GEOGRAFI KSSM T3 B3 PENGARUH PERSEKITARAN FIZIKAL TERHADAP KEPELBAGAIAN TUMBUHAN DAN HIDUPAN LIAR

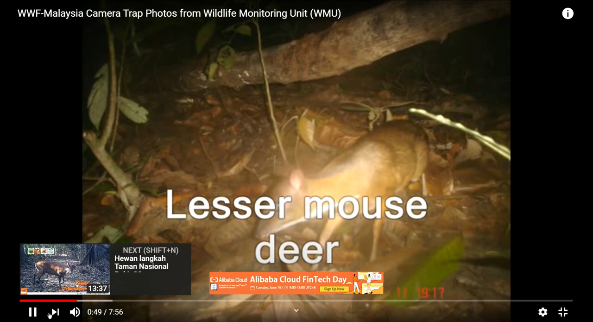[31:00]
pasang kamera di hutan oke kamera thermal kamera haba maksudnya kalau ada benda yang hidup yang limpas